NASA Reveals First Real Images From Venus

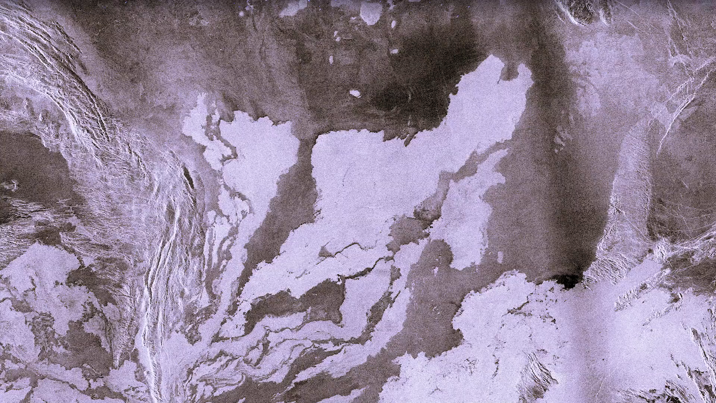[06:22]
Venus's surface comprises extensive volcanic features and mountains,
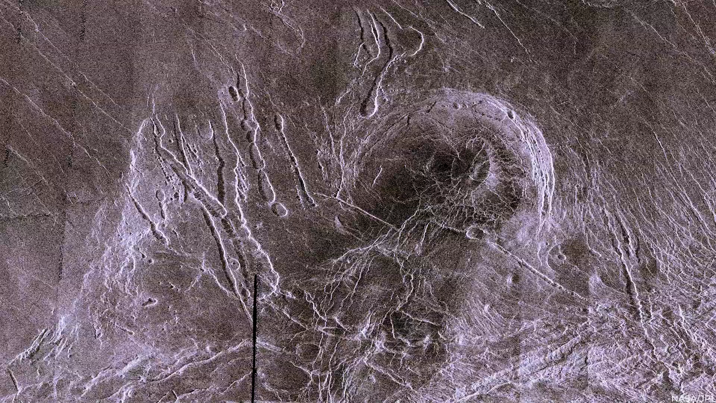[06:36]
It is east of Ishtar's high plateau, Lakshmi Planum,